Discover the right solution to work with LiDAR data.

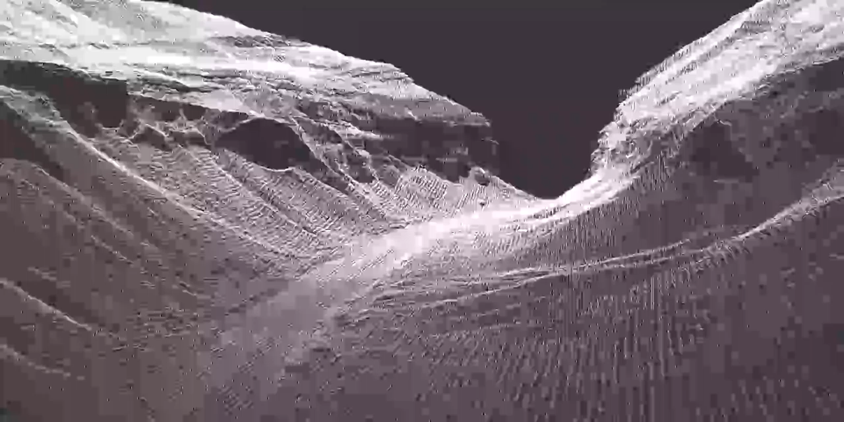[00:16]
In fact, our software offers many time-saving features that totally change the way we measure the Earth. So today I'm introducing a software that
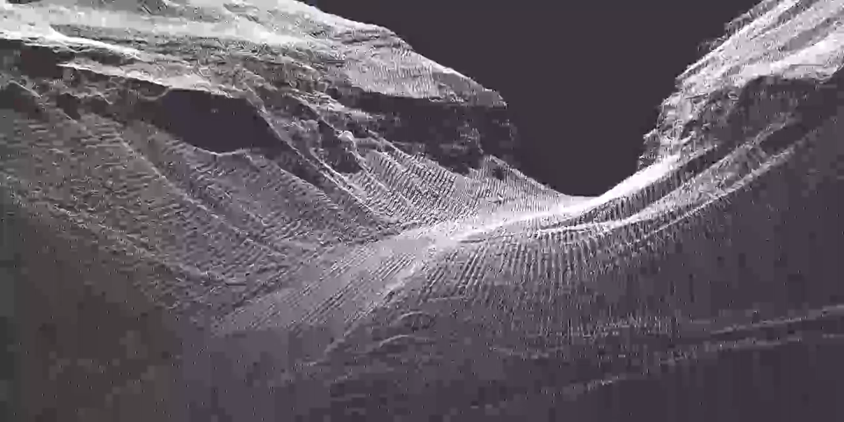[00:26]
is designed to organize and simplify the LiDAR process.
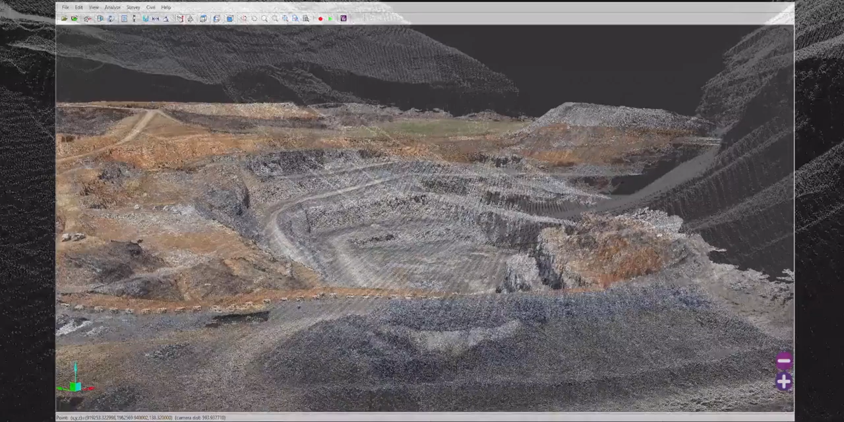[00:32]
Vision LiDAR is able to generate billions of points coming from several types of scans. It processes data that either come from aerial, terrestrial, and mobile scans and puts them all together.
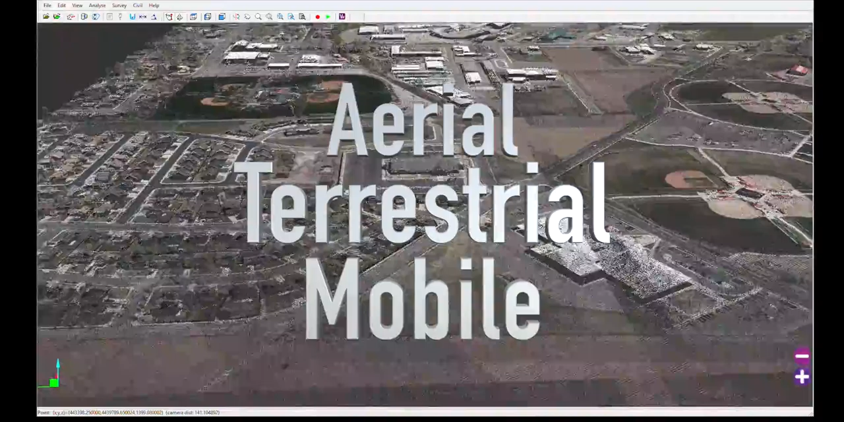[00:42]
Its detailed visualization system lets you navigate in the point cloud as if you were there.
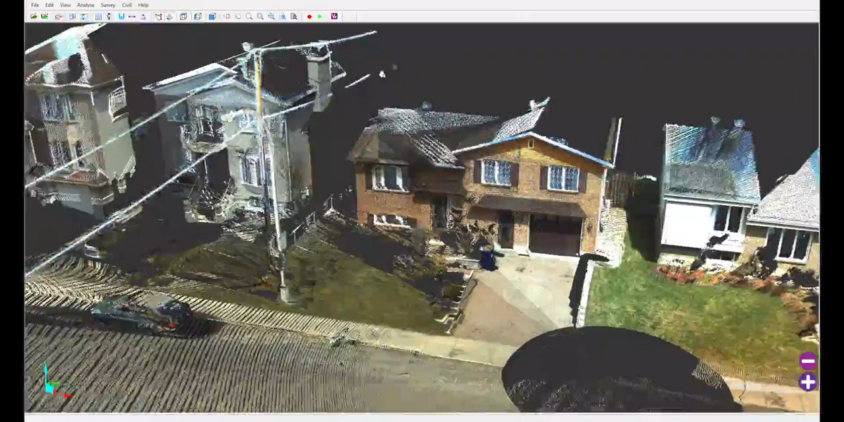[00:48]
It's able to automatically detect elements such as the ground, buildings, and even vegetation.
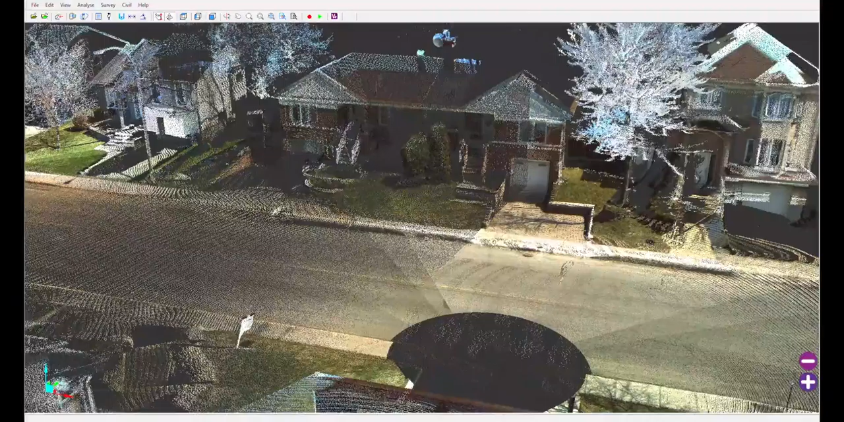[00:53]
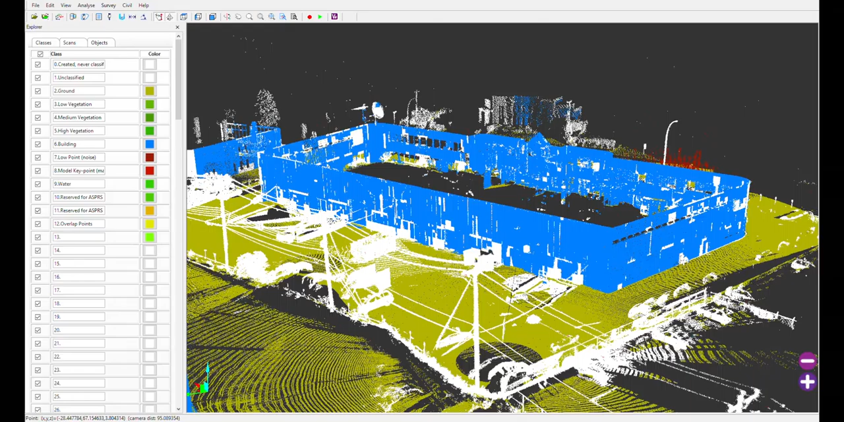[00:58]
Once it's done, these elements are separated in classes and you're able to turn them off to clarify your cloud and work only with the elements you need.
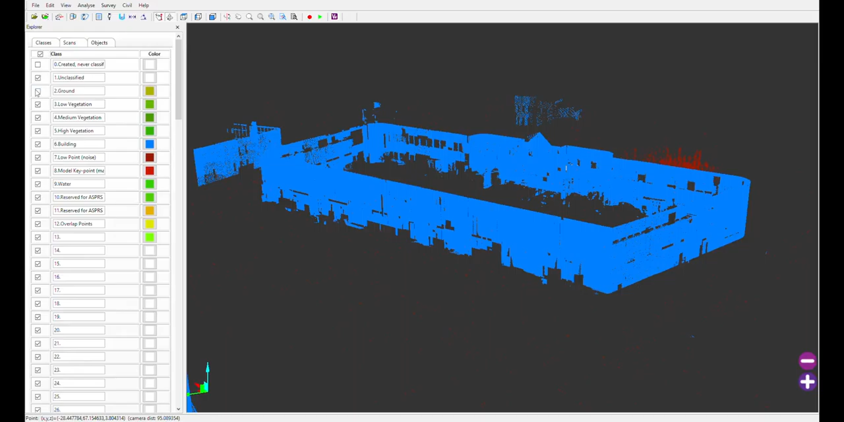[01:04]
You can also vectorize directly in your point cloud to do
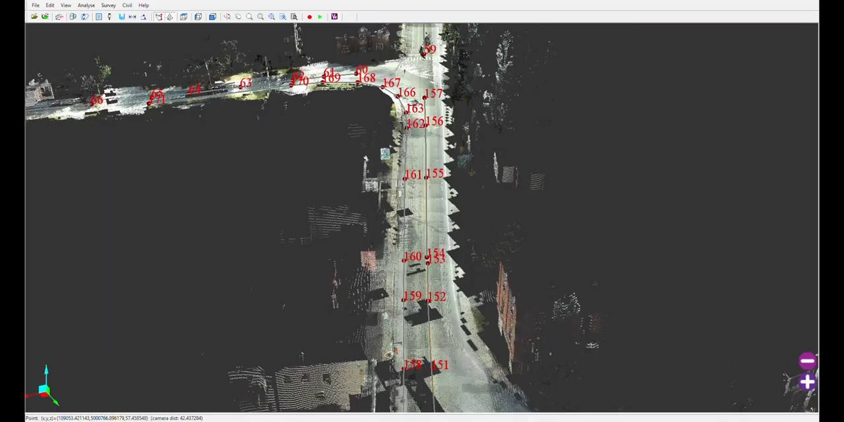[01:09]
many things like create line works and integrate them in any CAD software. Detect align by intensity and create an alignment.
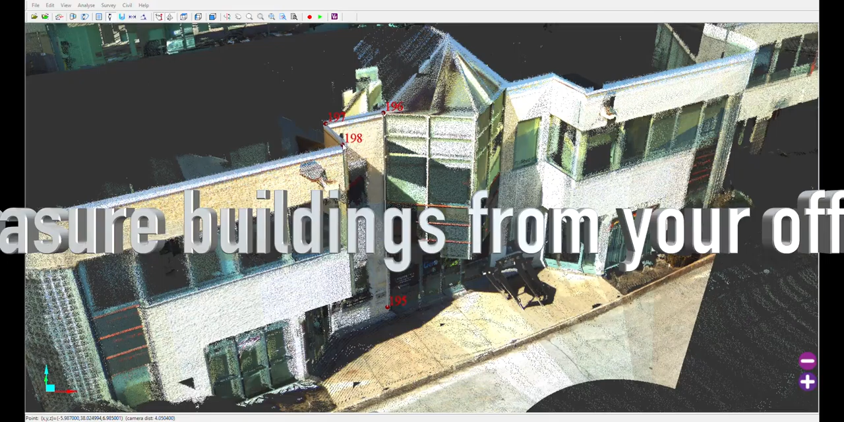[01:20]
With only one visit on the field, we're able to vectorize a whole building and never have to go back for details.
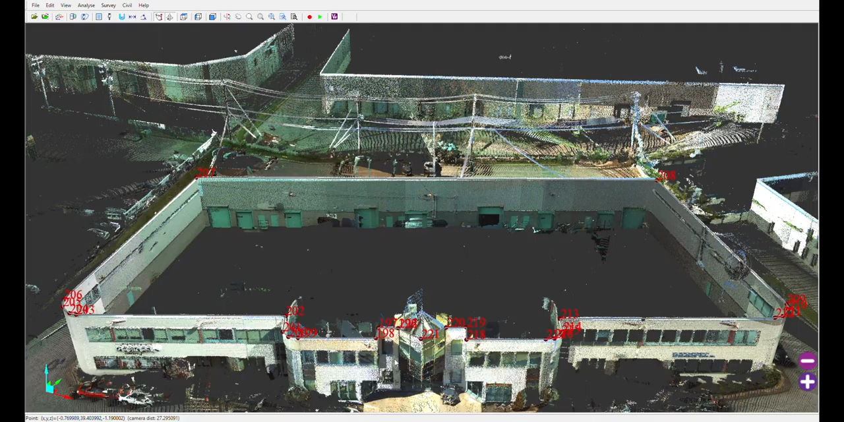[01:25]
Automatically detect the central coordinates of any poles or trees and add them into your database.
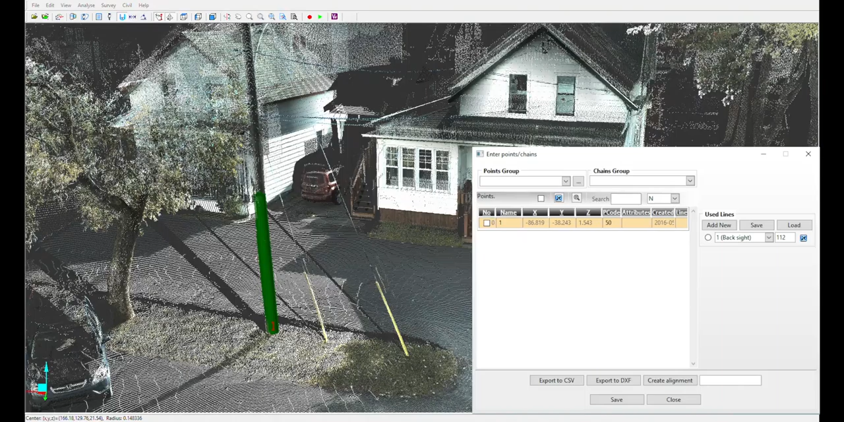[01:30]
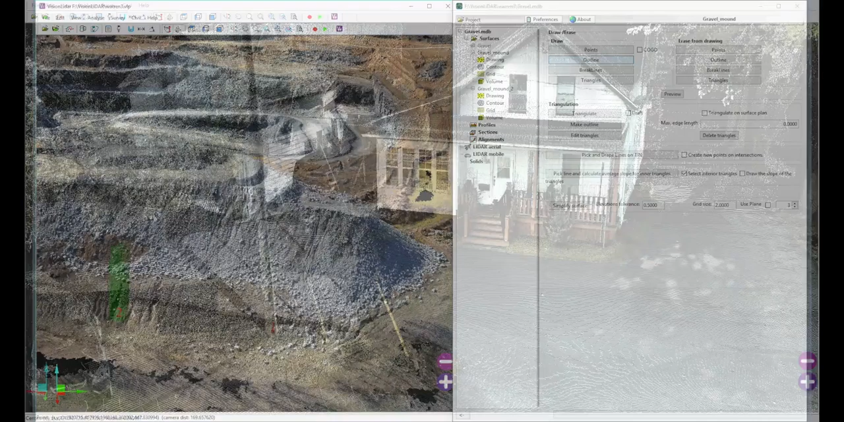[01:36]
Vision LiDAR civil module extract parts of your point cloud and process earthwork calculations.
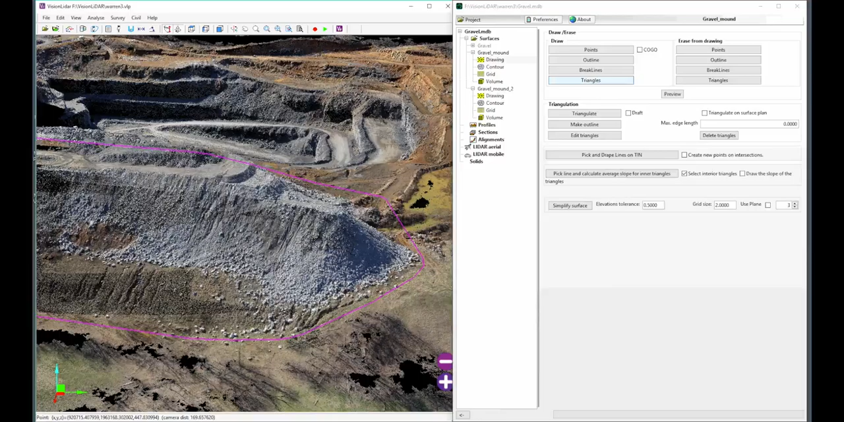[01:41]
Draw thin volume surface and work exclusively with that part of the point cloud.
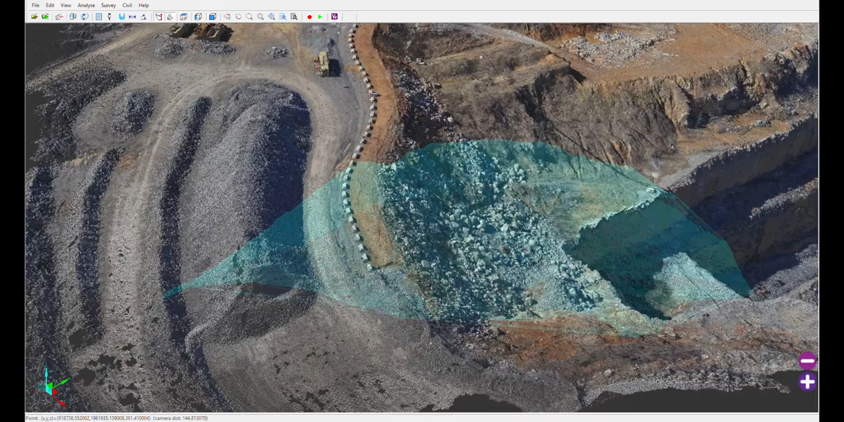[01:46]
To rapidly calculate the volume of a stockpile, extract it and obtain its volume within a minute.
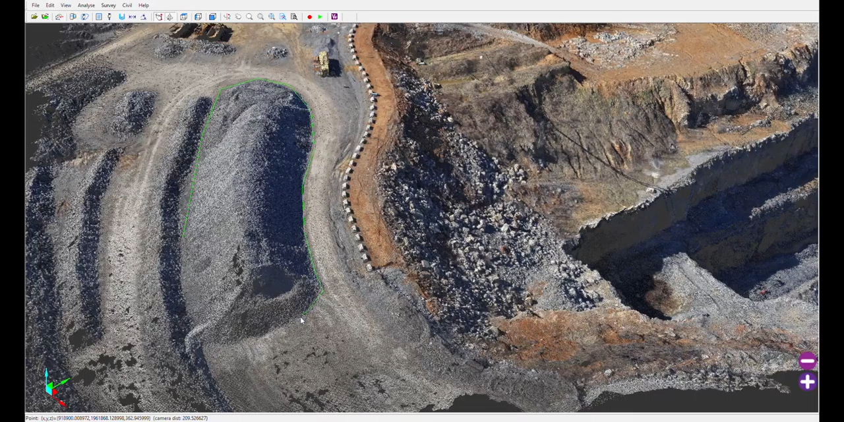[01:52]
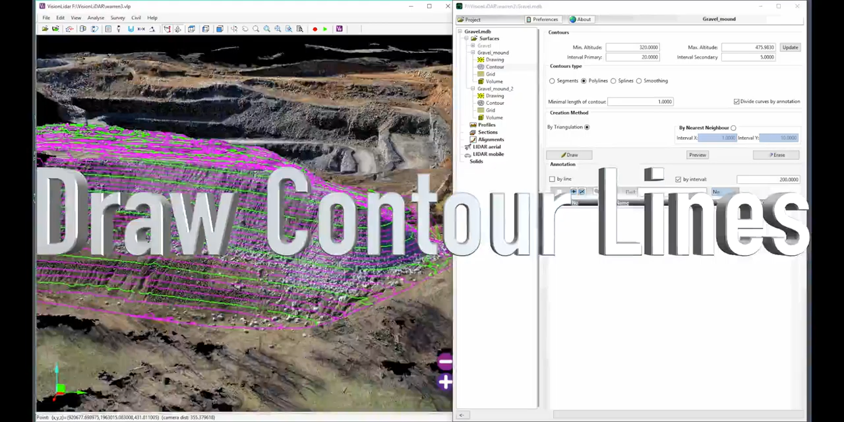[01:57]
Also, automatically draw contour lines with the settings that fit your needs.
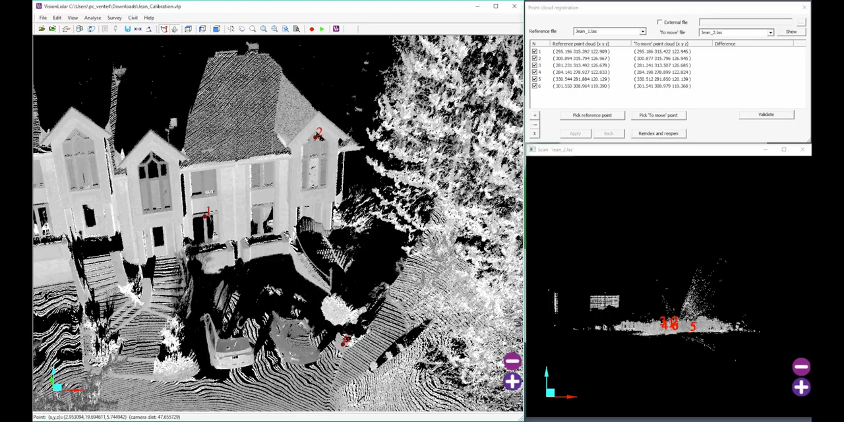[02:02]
While covering a large area, you often need more than one scan. This is when the point cloud registration is indispensable.
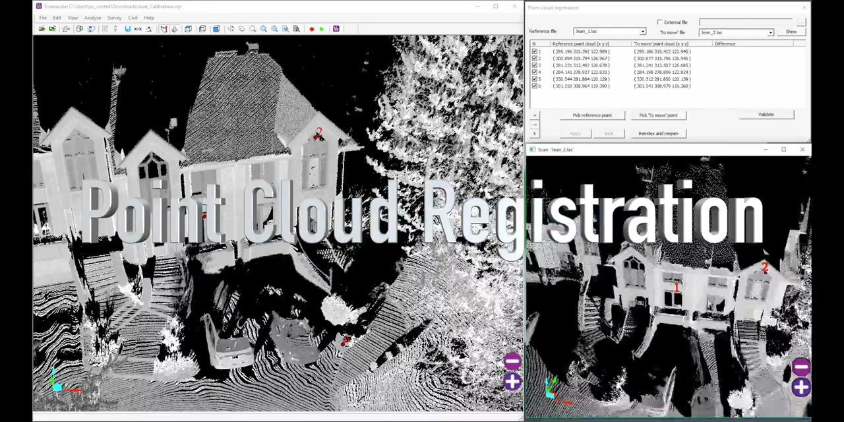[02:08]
It allows you to stitch your scans together with control points
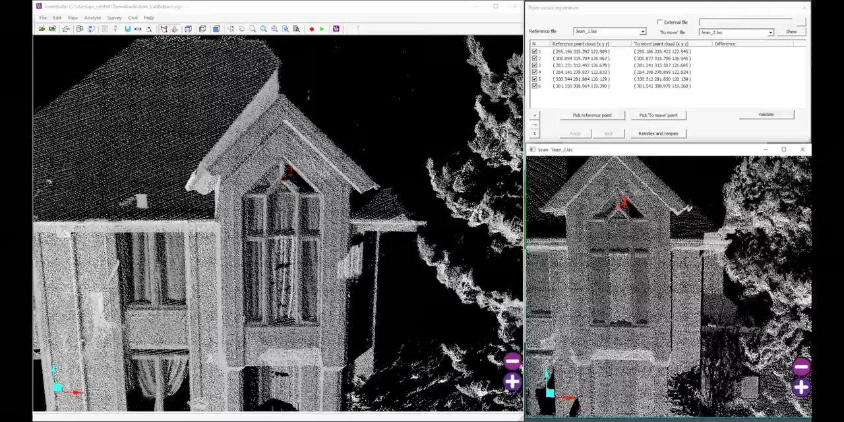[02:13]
and this provides an extended view of your data and let you work with more accuracy.